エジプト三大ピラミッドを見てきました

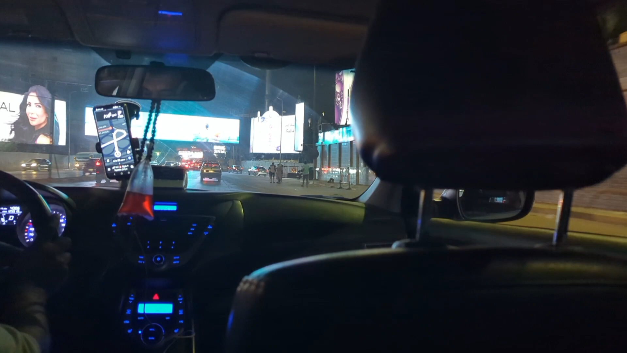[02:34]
はい、またウーバーでホテルの方に戻っていきます。ここのエレベーター結構怖いです。ドアがない。